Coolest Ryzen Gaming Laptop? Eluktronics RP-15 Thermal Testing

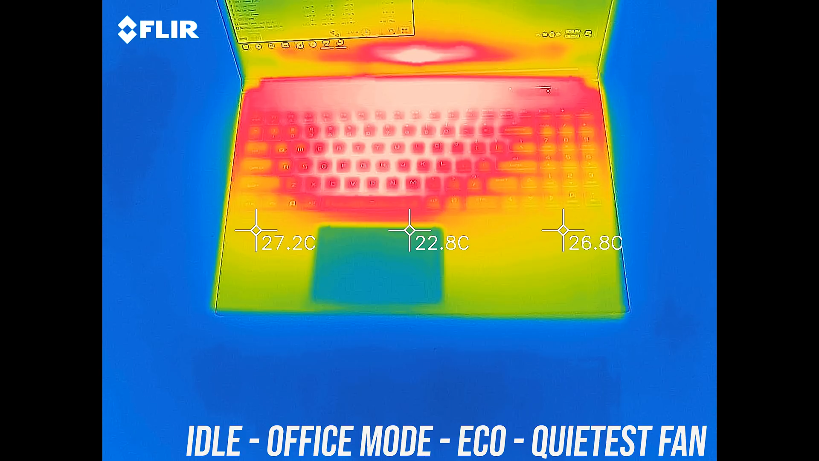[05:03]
On screen: spot 22.8°C
As for the external temperatures where you'll actually be putting your hands, at idle in office plus eco mode it's on the warmer side.
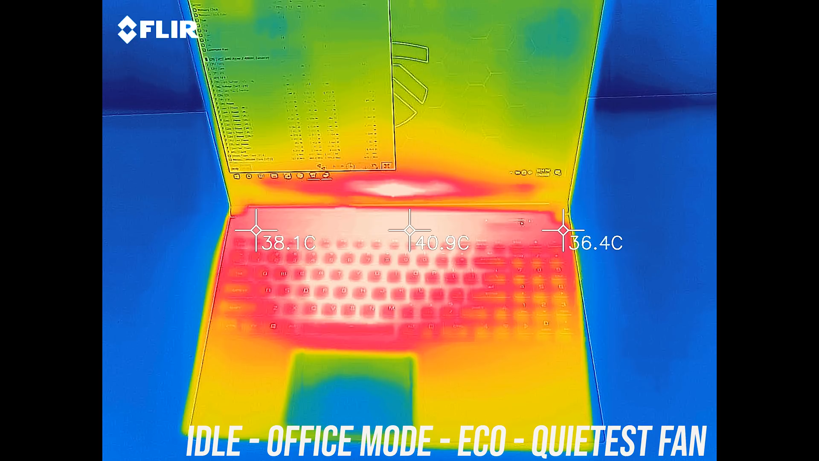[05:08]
Most laptops are 30 degrees in this test, but even so it barely felt warm.
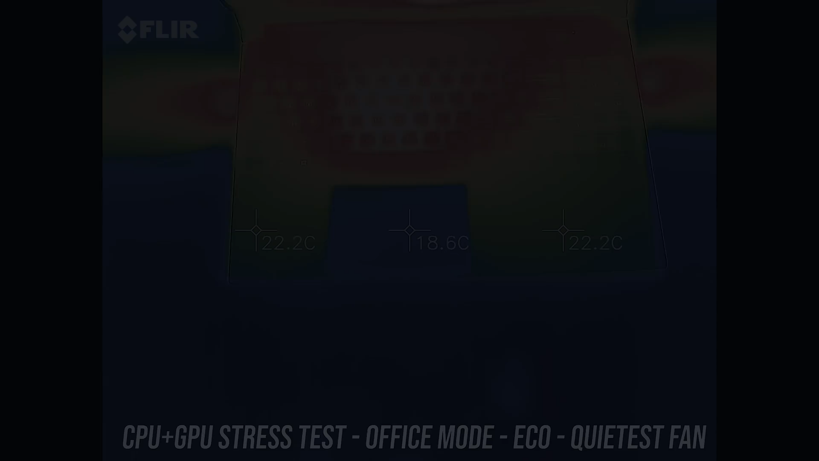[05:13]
With the stress tests going in the same mode it was a bit warmer in the center, by enabling standard mode it's a little warmer,
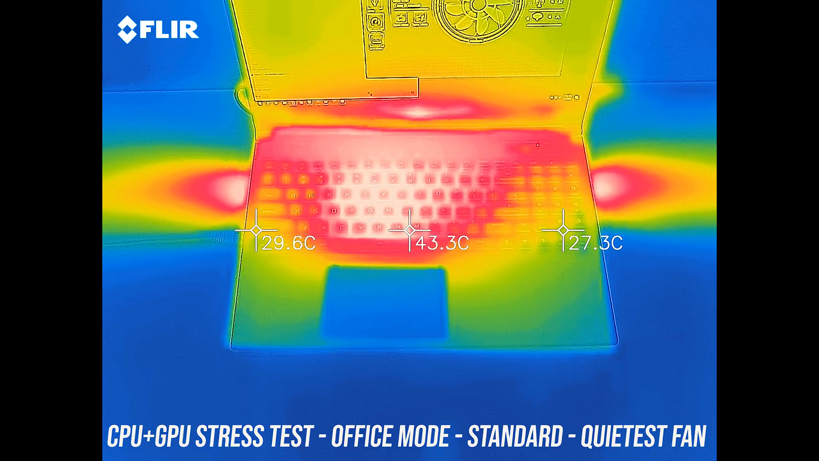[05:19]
which makes sense as this boosts CPU power without changing fan speed. In game mode it's a bit cooler now as the fan speed increases, then in turbo mode it's pretty similar,
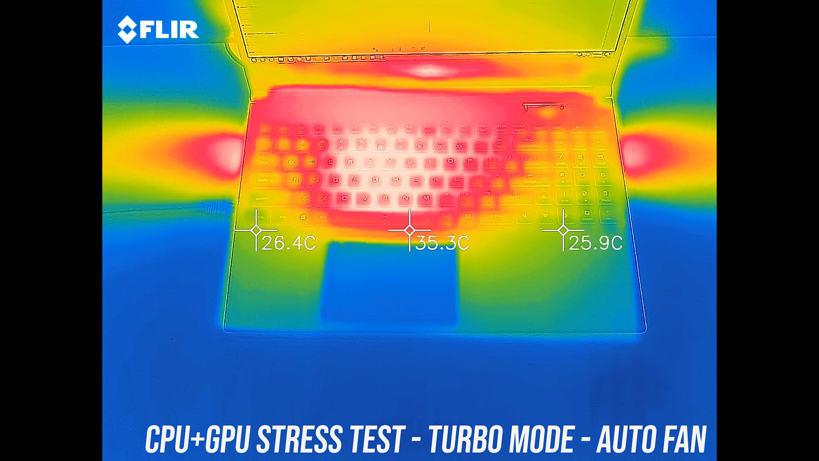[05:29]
warm in the middle but not hot and cool wrist rests. Let's have a listen to the fans.